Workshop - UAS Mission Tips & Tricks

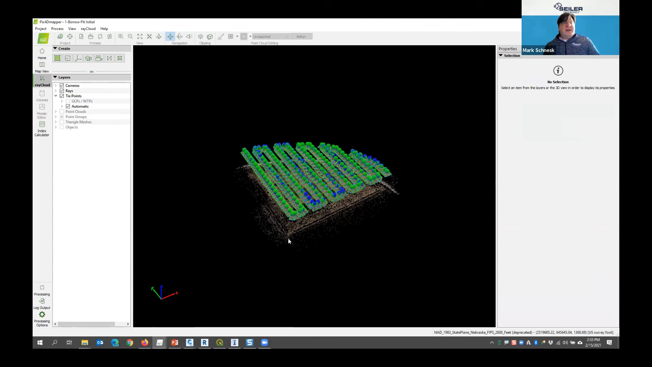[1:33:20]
It's where the majority of the remainder of your time is going to be spent in the software. This is what you're seeing here is you're seeing the 3D view of the position of not only the drone initial,
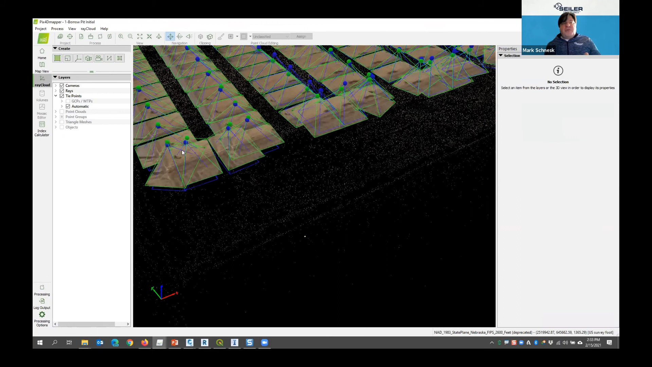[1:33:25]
but the drone corrected position
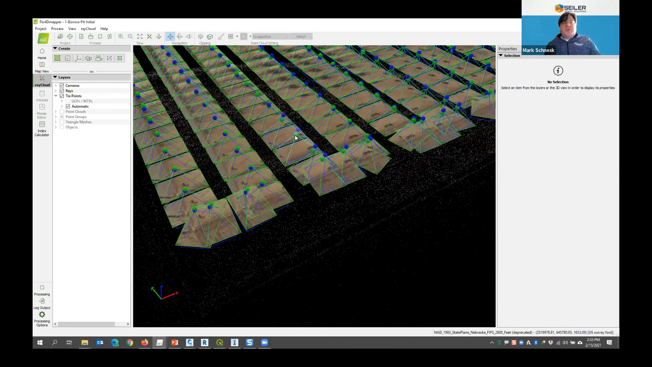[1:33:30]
based upon its what it's done for the ground mapping here.
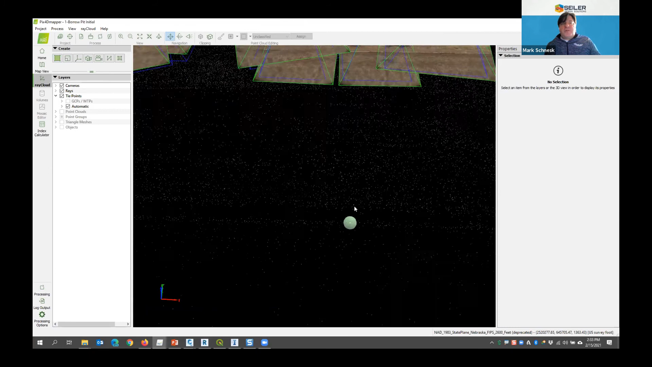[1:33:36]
So you're kind of seeing the rotation where each photo was taken.
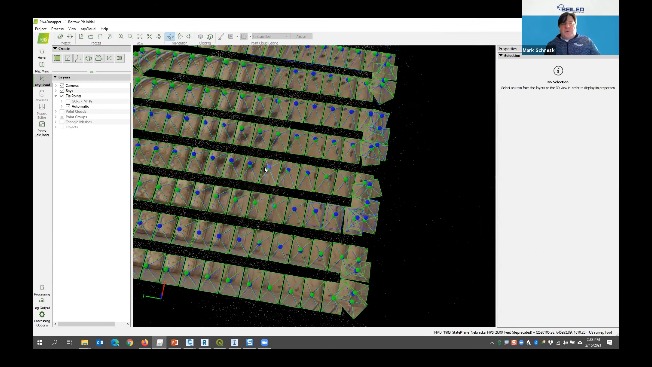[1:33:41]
And you could change the display on those. So on the left side here, not only do you have a list of commands, but you have a layer list. So I can turn on and off the cameras if I want to see the key points.
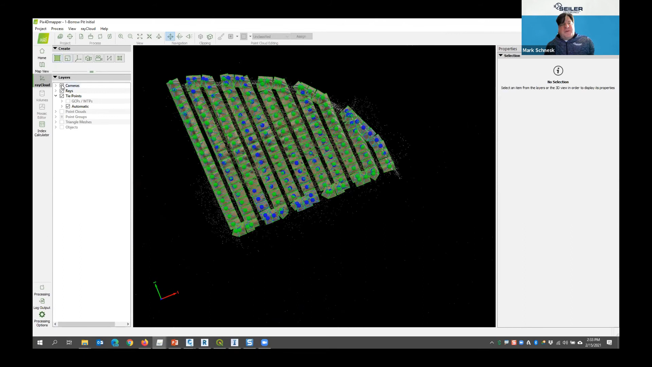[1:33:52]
So these are the key points it's extracted from the initial model. So just this alone,
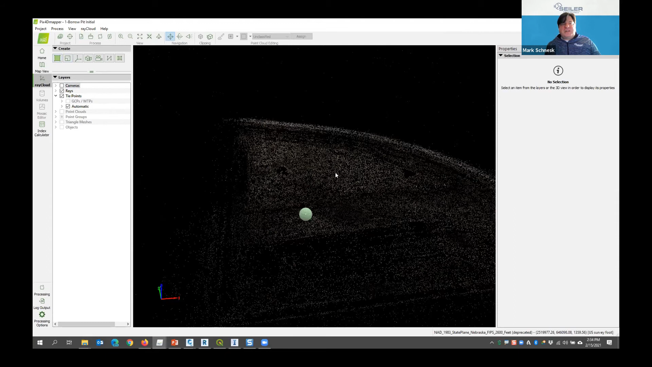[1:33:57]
I can get a good feel of if my model is looking good or if something is horribly wrong with it. You'll see that fish bowling.
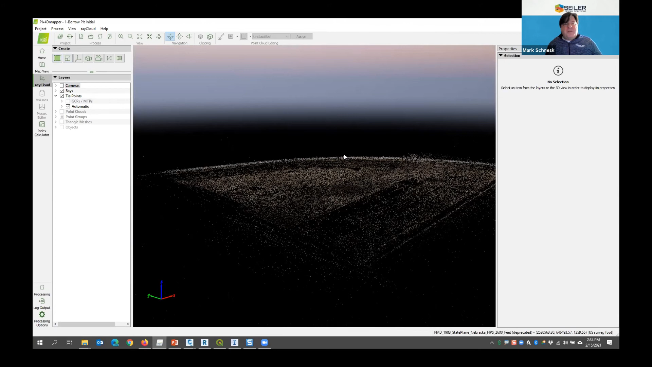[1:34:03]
I've seen them twist away in a helix, all sorts of weird things.
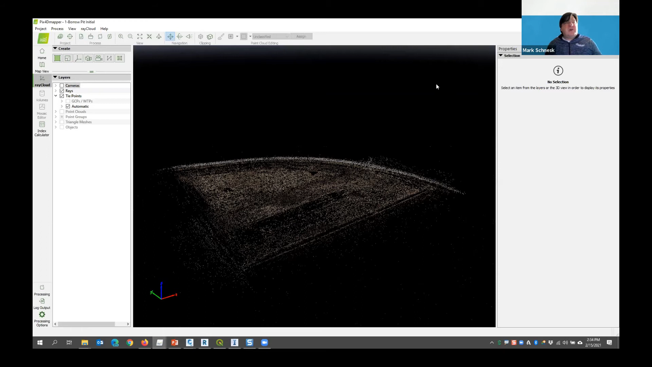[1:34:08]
So these are the cameras, and each of these points, if I select them, these are the control key points.
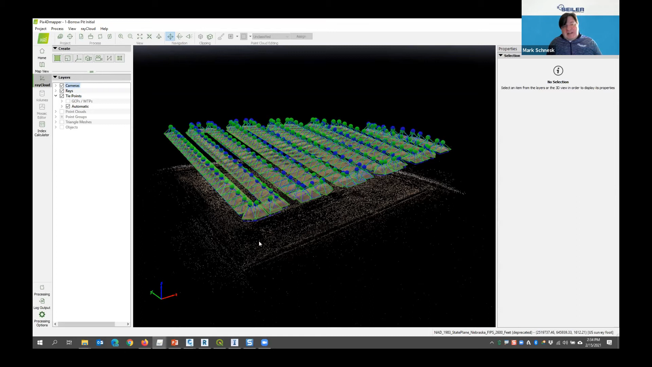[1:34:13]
You get what's called rays. Hence, this is the Ray Cloud Editor. So I see the different rays at that little particular position I've used here. On the right side, it lists every single photo that it can see that particular pixel in. And these are what it's using for its matching and control points.
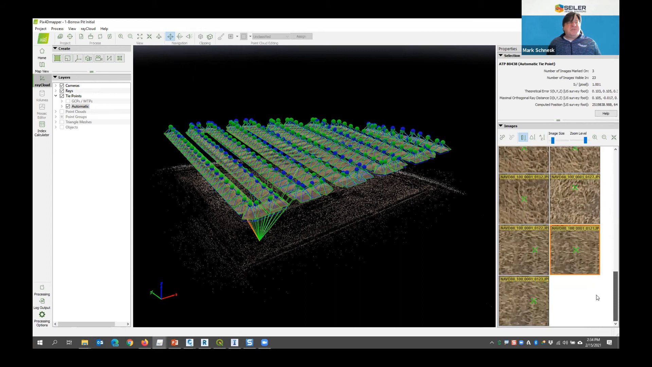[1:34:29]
Obviously something that's, you know, has more definition. And you can zoom in and out of these different photos independently. You can size and change the size of this. You can change the size of the images. You can make them bigger and smaller, change the overall zoom level. You get some basic information of not only that point, the name of the tie point, but it's also XYZ positioning. And it's, you know, theoretically error in that initial run.
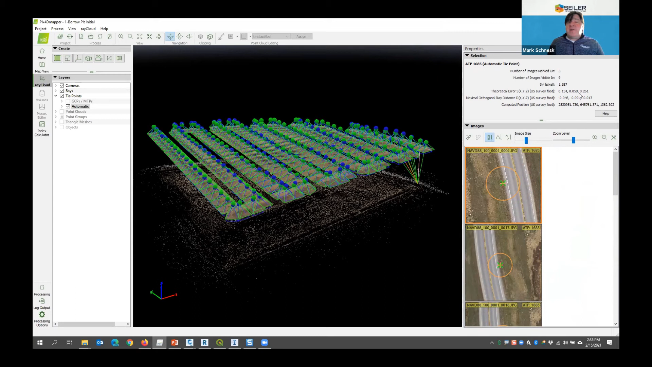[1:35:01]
So you can see my error is not horrible for that particular drone at this time, theoretically. But we're going to run through and use the ground control to bring it back into a closer match. So each of these are the ground controls.
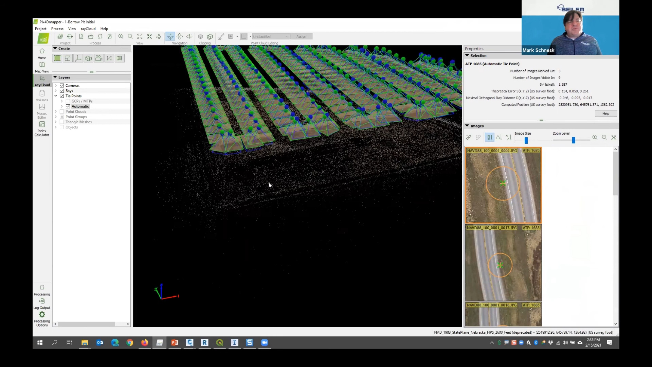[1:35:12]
Not only that, but I can also choose the photos, and for each photo that I choose up in the photo editor, I could see the number of control points that were selected from that photo. All right, so here it's showing this is the particular photo I've chose. I could turn on and off individual photos as well. So you get complete control over how things look. I can even change the color of the displays if I wanted to change certain aspect of the customization of my tools for, you know, visual purposes, color blindness or something. I can set these up. Okay. These are all my calibrated cameras.
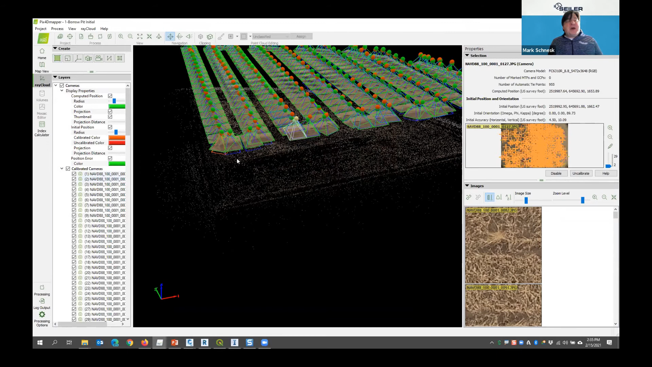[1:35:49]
If I had any cameras that it could not model, they'd be bright red. They'd be called an uncalibrated camera, and they would not be included as part of the solution for the model. So any kind of bad models will get detected and taken out. Okay.
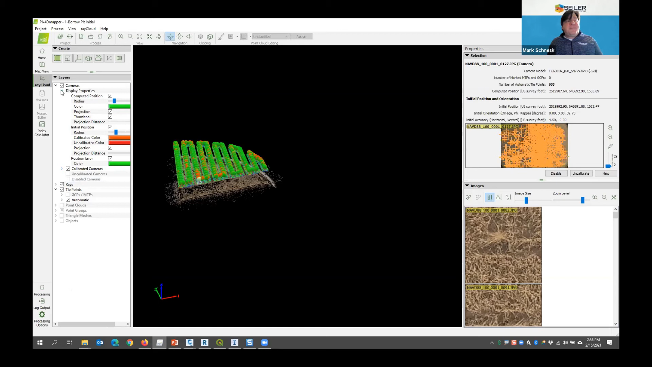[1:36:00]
I'm going to turn off the cameras, and so you can see the additional details of the photos here. At this time, now, one more thing I'm going to look at is the quality report. So that initial run, once the run's done as well, I'm going to get a quality report.
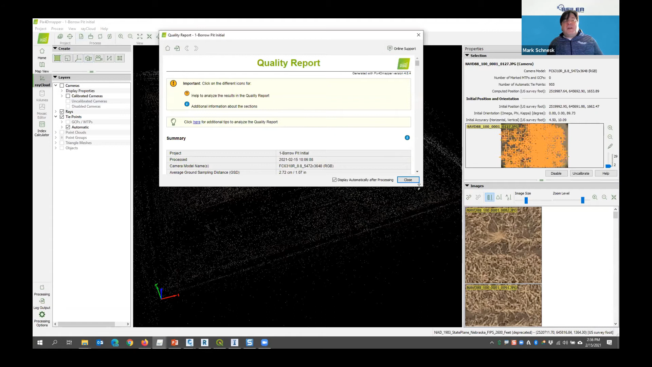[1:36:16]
So it's just telling you the name of the project, the amount of time it took to run that initial setup was 3 minutes and 17 seconds on my computer.
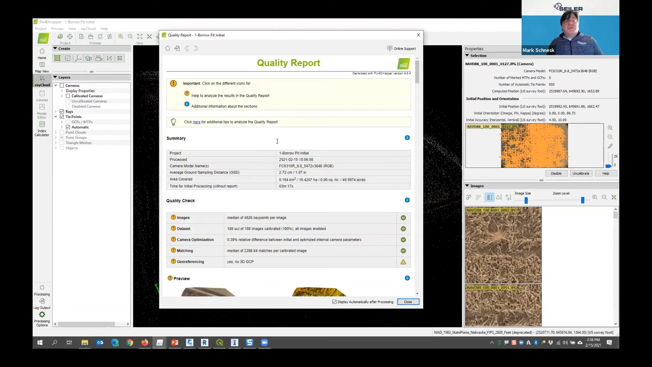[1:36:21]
Some basic summary information about the number of points that it chose, 4,000 key points per image, told me that all my images were calibrated. And then here's that preview orthomosaic and DSM.
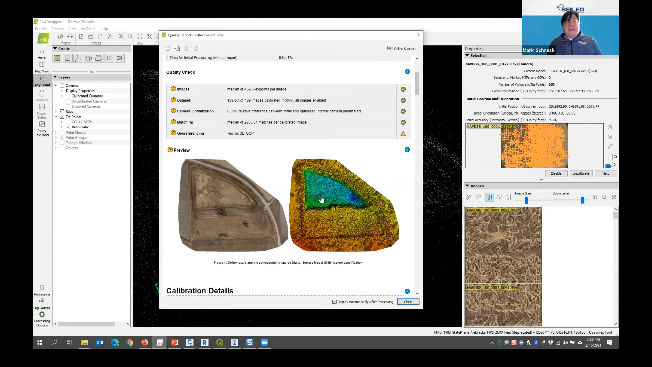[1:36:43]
It's really low resolution. There's not much I can get out of this. It's kind of a preview. It's just you can visually look and inspect and say, yeah, my model looks right. Let's continue on.
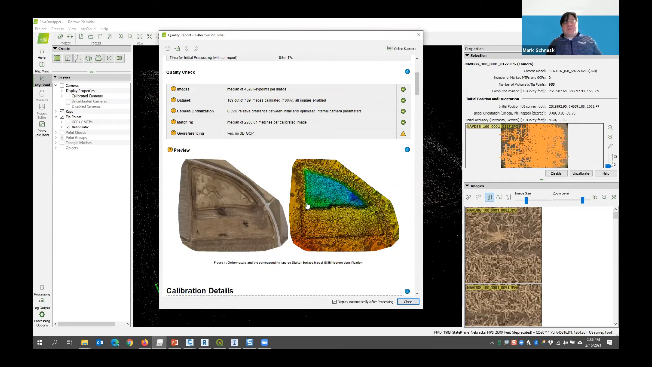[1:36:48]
And I get some basic calibration details, some error ellipses, my overlap.
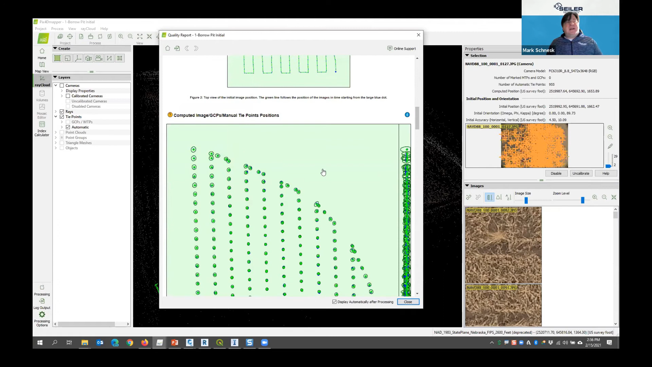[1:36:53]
You want a good overlap. So I have a really good overlap for this model. I can be confident of the area and the imagery that I have here in green, yellow, and red would be more dubious, you know, which you would pretty much expect for the fringes of your model to be that way.
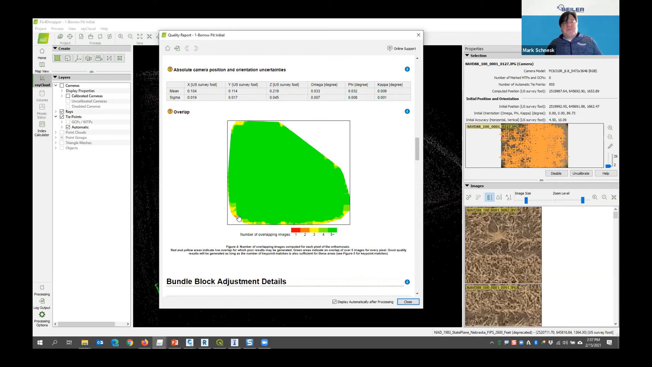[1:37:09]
Here you got start getting into some really high-end photogrammetric theory stuff that I don't really get into.